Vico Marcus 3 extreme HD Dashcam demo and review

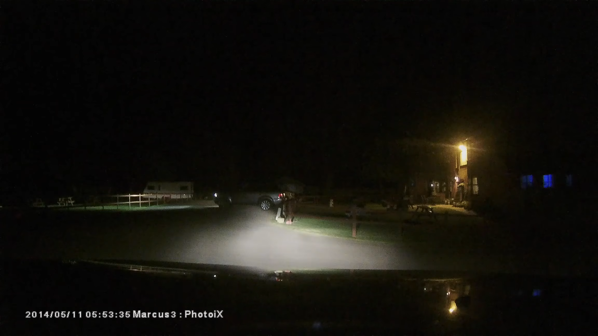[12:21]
This clip again is still Xtreme HD but this is extremely low light.
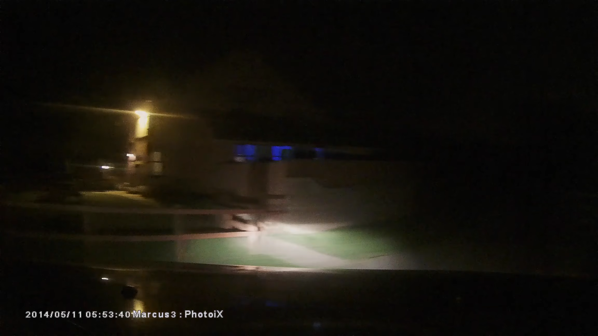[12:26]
This was filmed about 1130 at night and this is a pub I went to down a tiny little country road with no street lighting whatsoever.
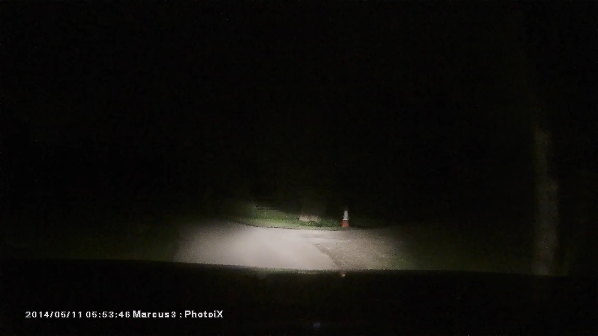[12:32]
So this is literally just my headlights. As you can see the top of the frame is very dark obviously because there's no lights there but the area that my headlights are covering is pretty good actually. I don't think I could see as much as I could in real life as I can on this video clip. I think the camera is doing a really good job of bringing up that exposure. There's very little noise in this image which I would expect with so much sensor gain but it's really well controlled so I'm really impressed.
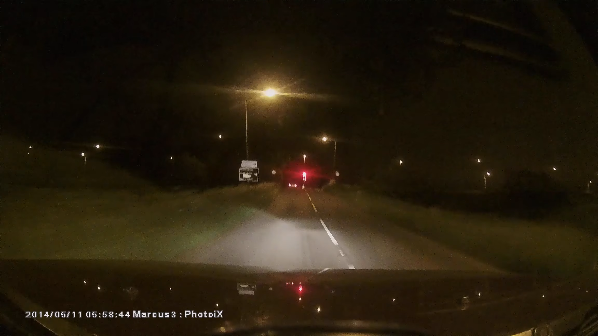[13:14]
This clips a little bit further on down the road as you can see we've hit some street lights now and again the exposure overall is really very good. The only issue I have with this is the reflections off the windscreen. This is partly due to the distance that the
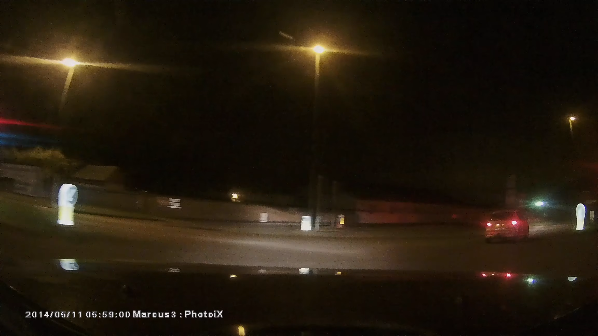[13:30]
camera is away from the windscreen and also probably just slightly because of the angle that the windscreen is. I'm hoping that once I fit the polarizing filter it will help cut out a little bit of that glare although at night time it probably won't do such a good job. But as you can see driving down this dual carriageway that's well lit then we suddenly go into darkness again. It's really well controlled the exposure keeps up and I can see plenty ahead of me and any second we should come back again into some light and the camera keeps up really well with that as well.
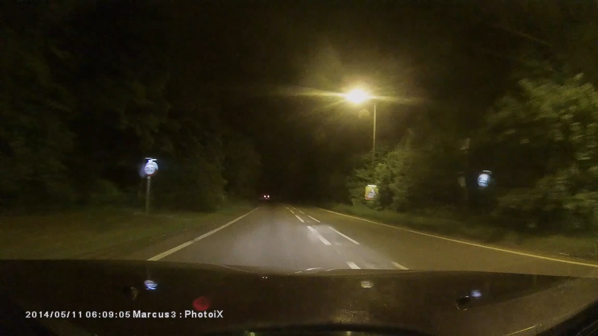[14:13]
This is the last clip in the extreme HD again you can see we're in a well lit area really good image quality you can see a bit of reflection in the screen but now I'm going to leave the street lights and you can still see just as much in front as you could before just in the headlights. Again the reflections are slightly annoying here but not really much of an issue. There was a bit of rain around this time I filmed this as well so there's a bit of water on the windscreen which probably isn't helping with the reflections. And again just back into the area I drove down before from the first clip.
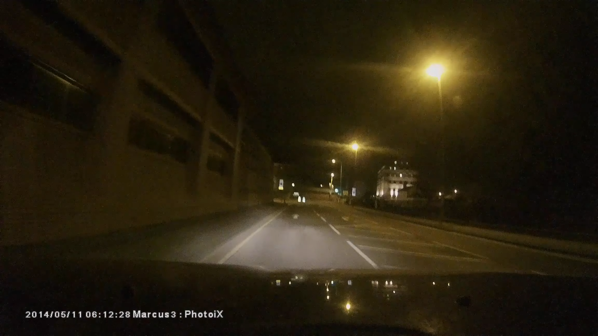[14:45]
I'll just leave this running just so you can sort of compare the first clip in the daytime to this one at sort of we're